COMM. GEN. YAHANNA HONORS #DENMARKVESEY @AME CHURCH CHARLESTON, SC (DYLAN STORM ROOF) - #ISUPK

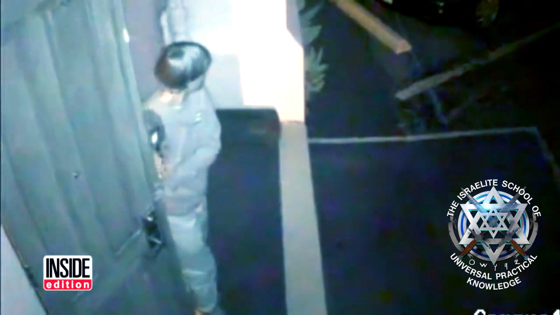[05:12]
And look at this, Roof leaving the church, the .45 caliber gun in his hand. He gets in his car and pulls away.